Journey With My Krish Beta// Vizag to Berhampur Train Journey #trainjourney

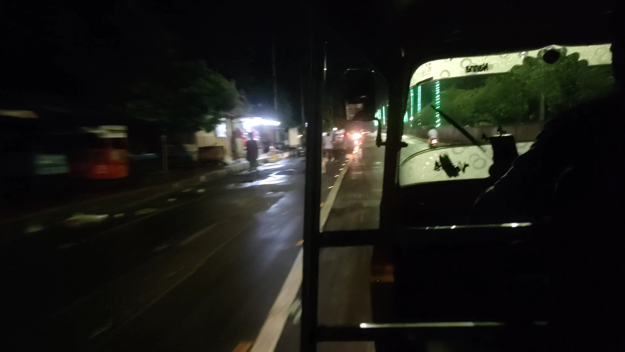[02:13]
సో నైట్ చాలా జోరు వర్షం పడినట్టు పడ్డది. వర్షం పడడం వల్ల కొంచెం చల్లగా ఉంది.